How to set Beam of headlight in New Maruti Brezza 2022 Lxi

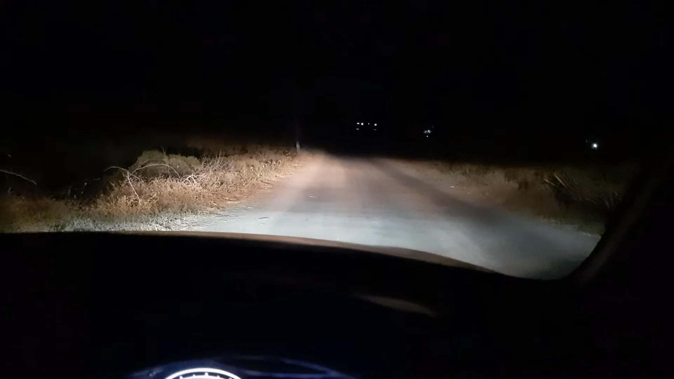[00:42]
ऑप्छाय का अप्र हेडल हेड depress u दोस्तों अभी मैंने जो हेड़लाइट लेवलर स्वीच जो है वो जिरो पे सेट के वह हुआ आप जैसे भी उसको मैं अभी एक के उपर कर देता हूँ तो यह थोड़ा सा नीचे दो पे तीन पे चार पे चार पूरा लास्ट फाइनल है दोस्तों चार याने सबसे डाउन पूरा डिप सेम